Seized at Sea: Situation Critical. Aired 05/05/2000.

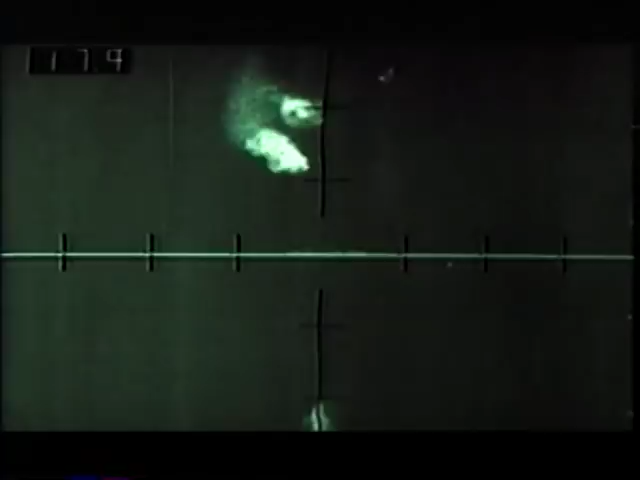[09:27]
And I actually talked to the pilot and told him not to sink that particular vessel. And it turned out to be one with at least part of the crew on board.
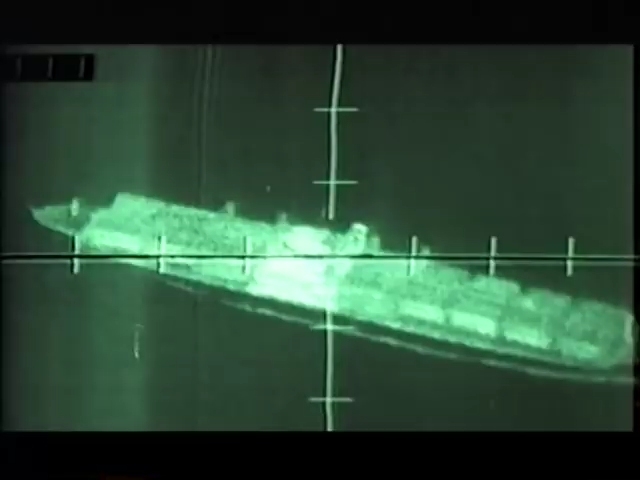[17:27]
In preparation for the assault, naval aircraft drop tear gas on the Mayaguez.
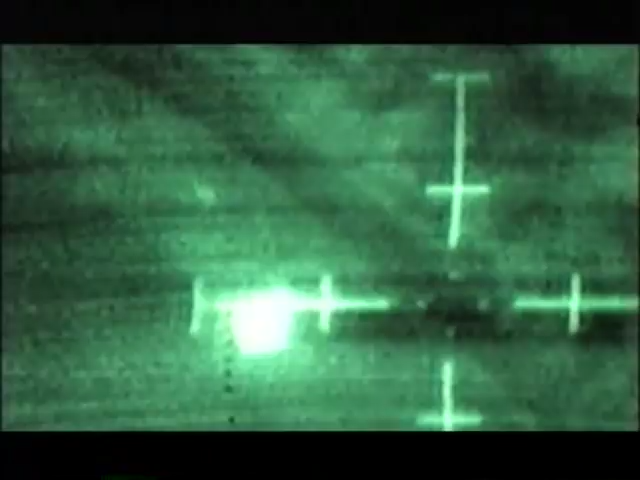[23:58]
Lieutenant Tunkin and several crew members are blown out of the aircraft by the force of the explosion. With the fire spreading, many are still trapped inside. Marines were in quite a bit of disarray in the back trying to get out of the helicopter.